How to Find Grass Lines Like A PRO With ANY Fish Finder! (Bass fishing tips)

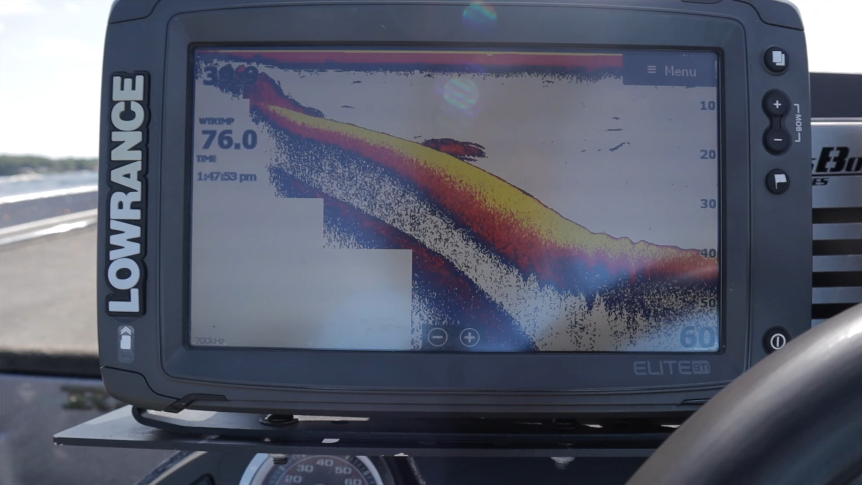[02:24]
Say I have that second marker buoy in my hand I'd idle back in here
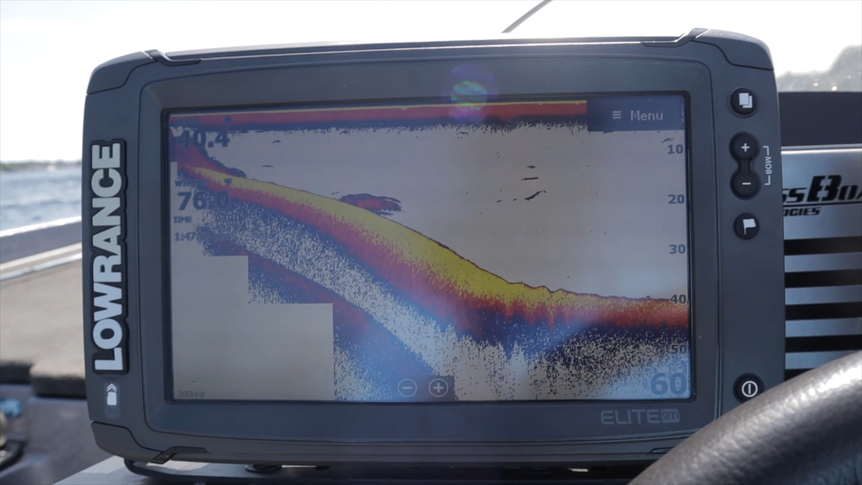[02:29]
now I turn the boat around and you can see we're heading towards shore so I'm going in a zigzag motion I'm coming out away from the bank and then as soon as I hit that grass edge
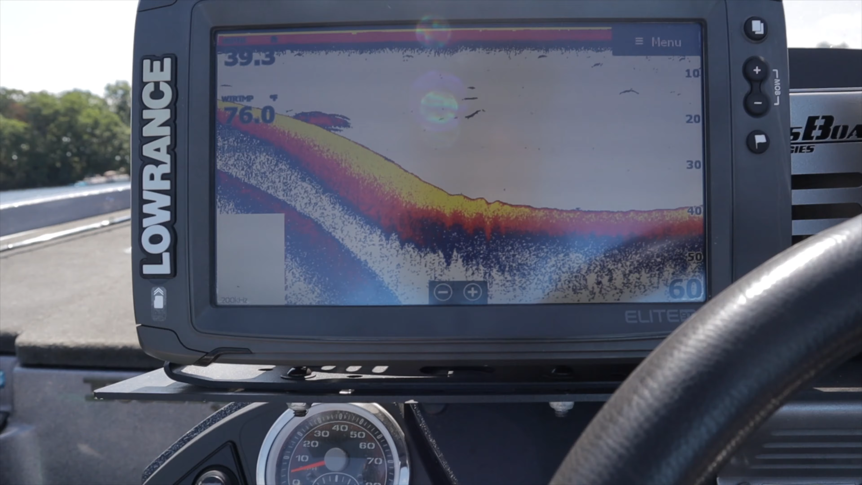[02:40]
I will turn and go down 100 yards and come back in and I will find grass lines doing it this way. So now you can see the bottom is starting to come back
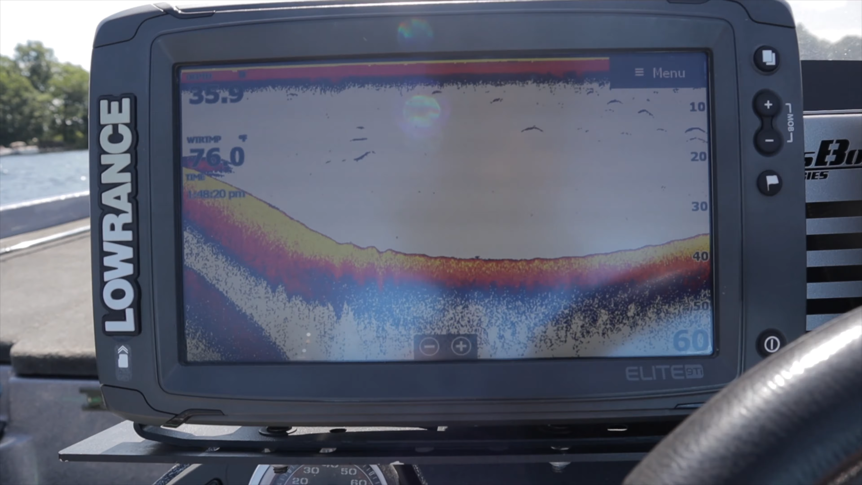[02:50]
up so I need to expect that this grass line is going to be coming soon.
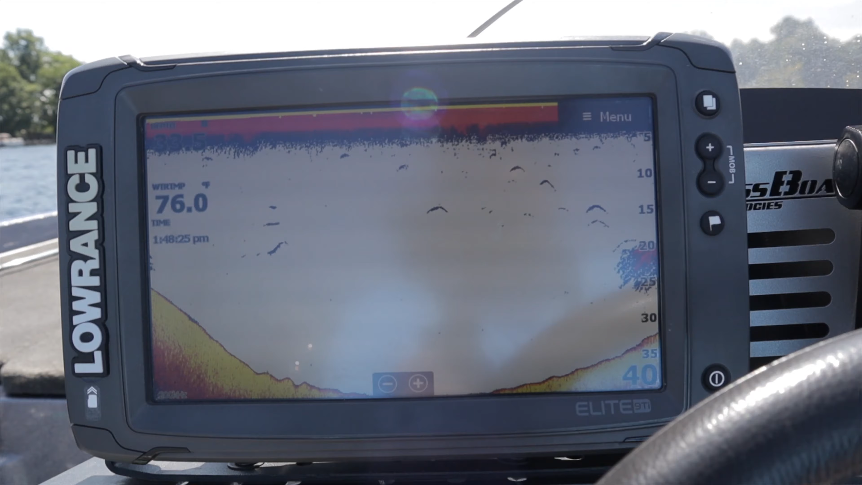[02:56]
You can see there's more bait down there which this is a pretty good grass line so I expect that. Now we're getting pretty close.
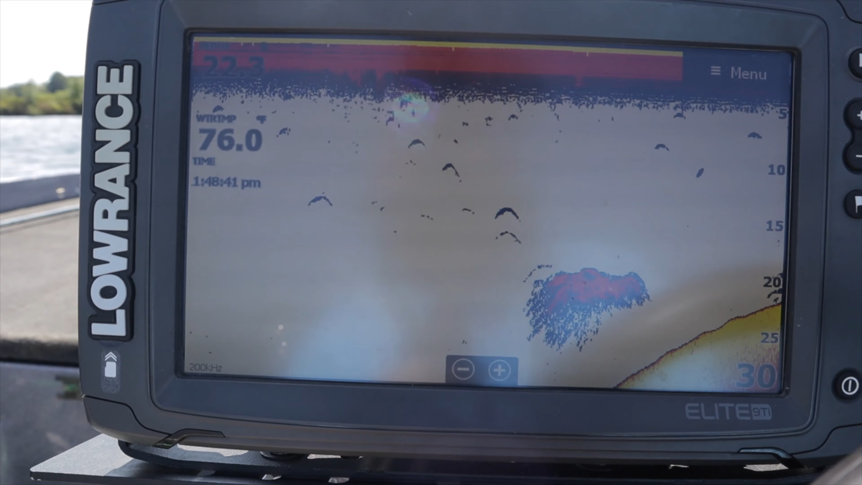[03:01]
There's some fish on the edge more bait or that could be actual bass I'm not sure
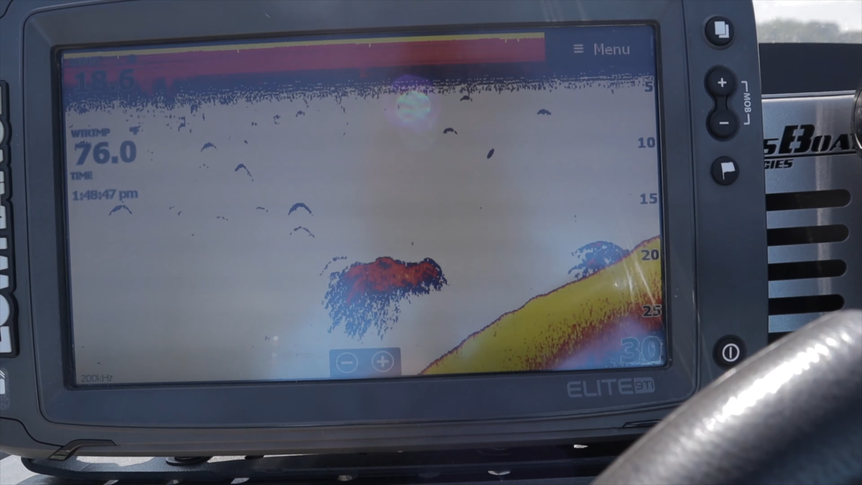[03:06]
and then right about right about here is where I'm going to start seeing the grass.
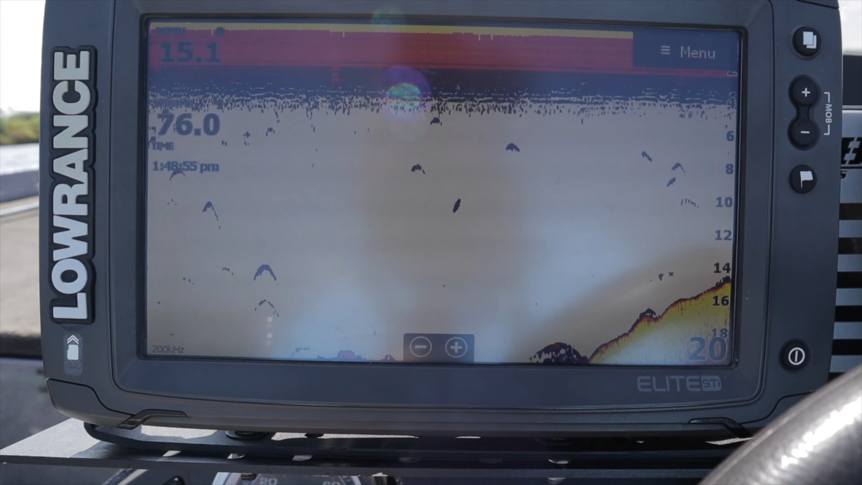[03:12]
You see the fringe starting and then this one only grows up about three foot and there's the grass line right there.
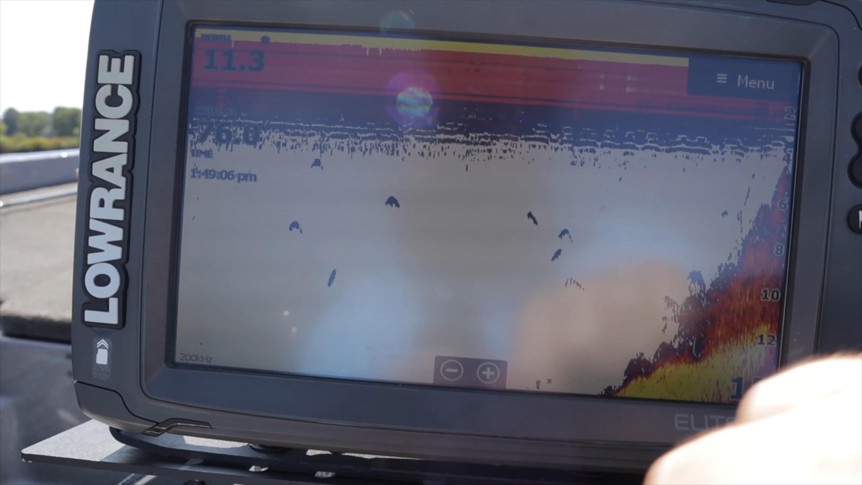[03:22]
So now I'd throw my other marker buoy over and then what you would have is you would have two
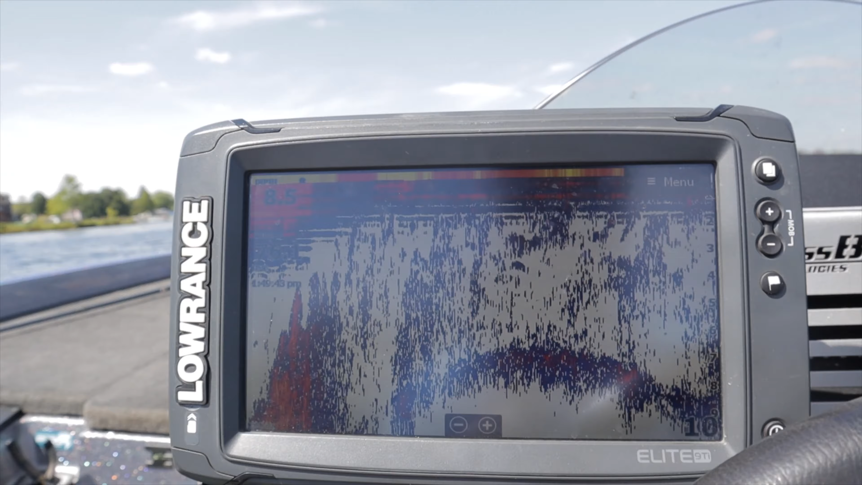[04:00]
But for right now let's go right back out this grass line and if I was
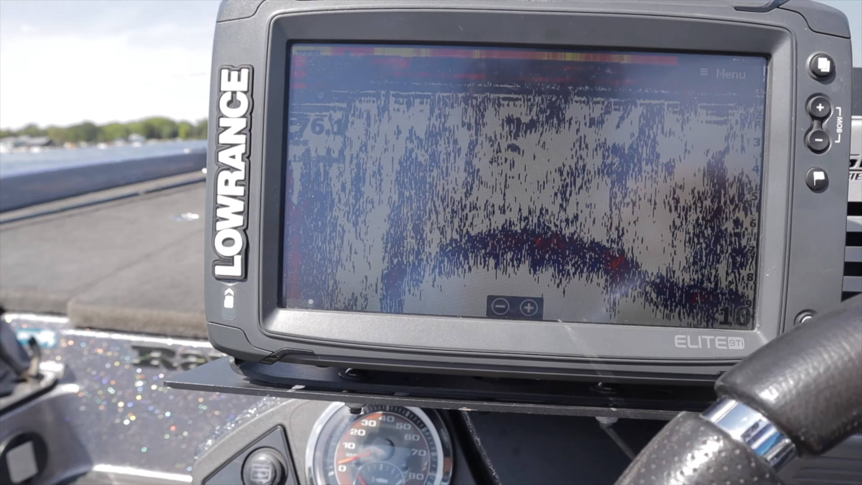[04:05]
marking this with GPS let me show you how I'd do that with a GPS.
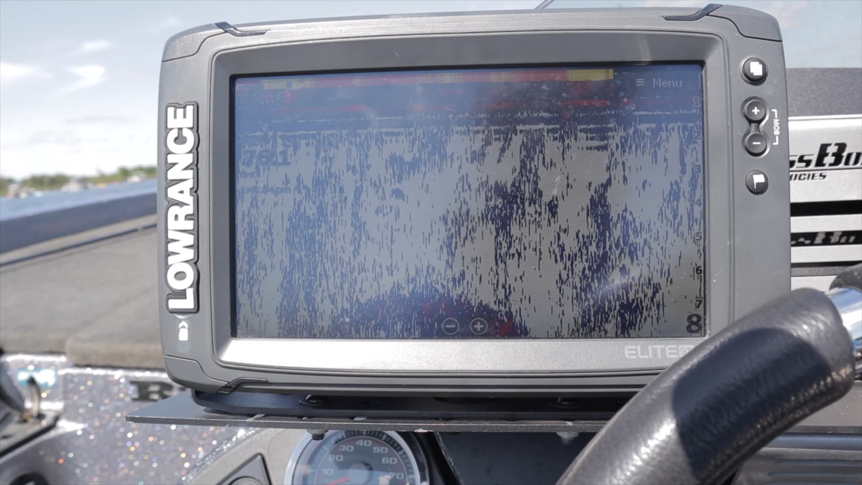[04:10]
So I'm going to idle out here and this is the easiest way to find grass lines in practice for a tournament this is what I'll do. I won't even fish half of them if I know they're out there.
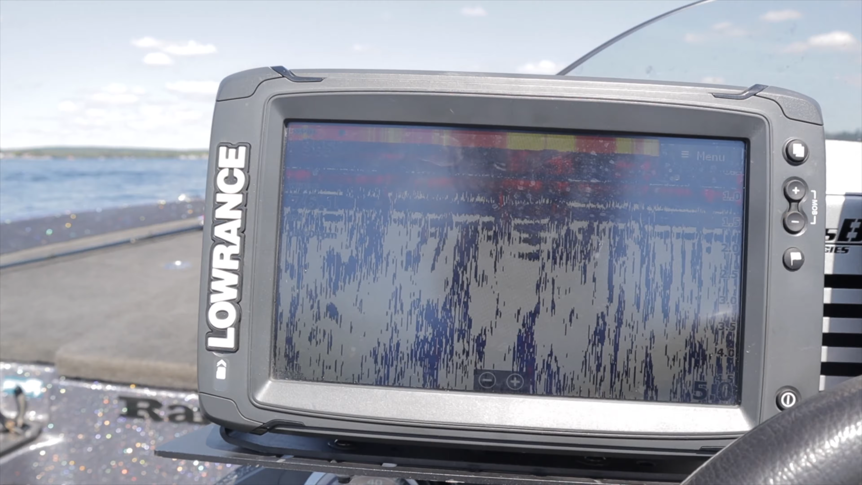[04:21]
I'll literally just idle like this and keep going and there's my edge. So I would take I would wait till I got all the way out to the fringe here.
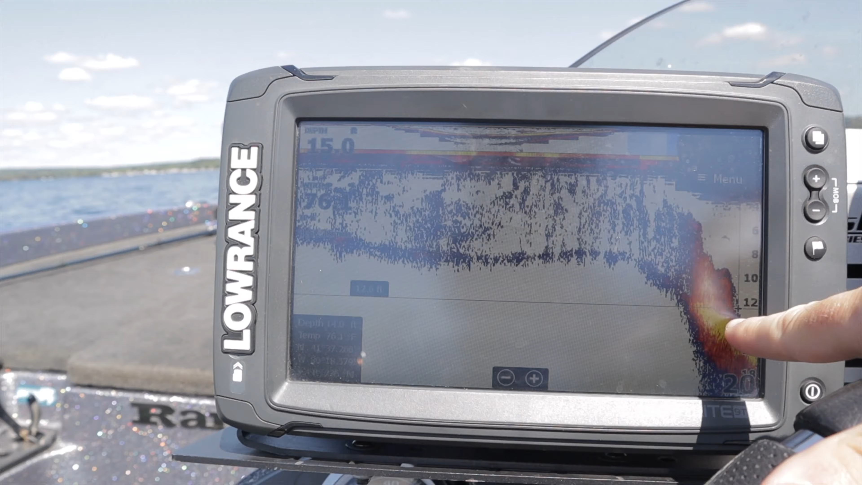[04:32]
I'd hit right there. You could see my cursor highlighted right on the outside edge there and I'd drop my
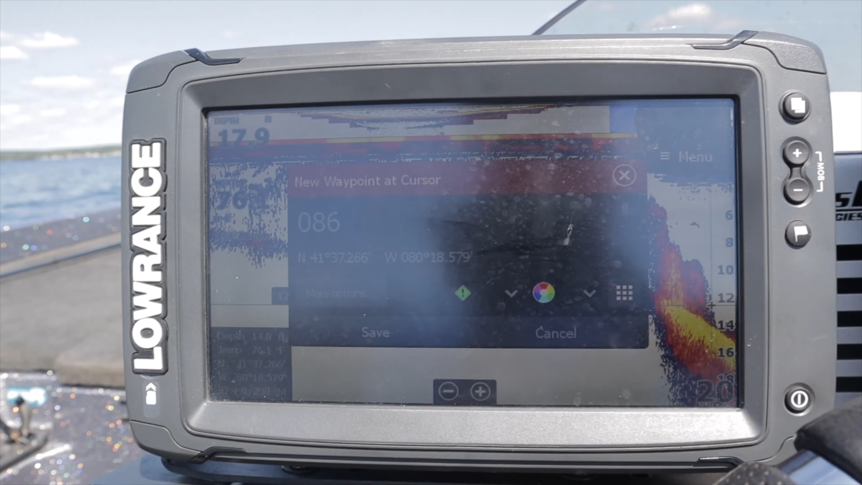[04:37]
waypoint and then I would just keep zigzagging all the way up and down these waypoint or all the way up and down this grass
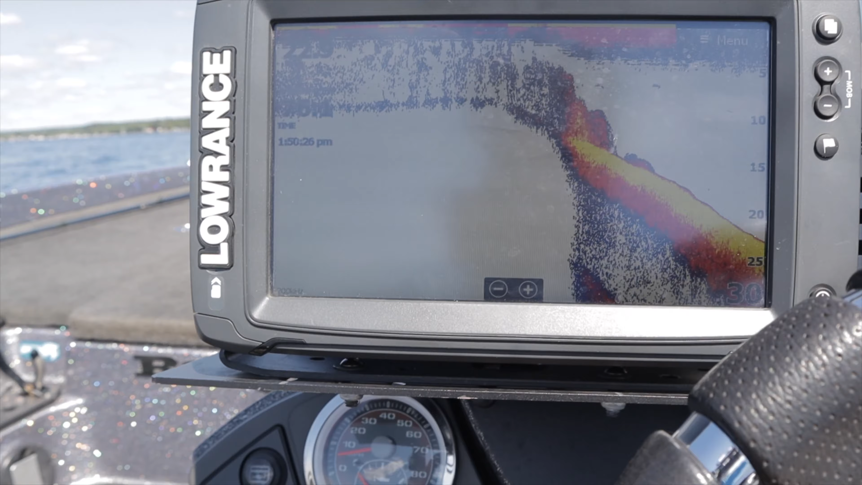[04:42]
line over and over and over again and mark every single edge of it and when you're done it'll look like this right here.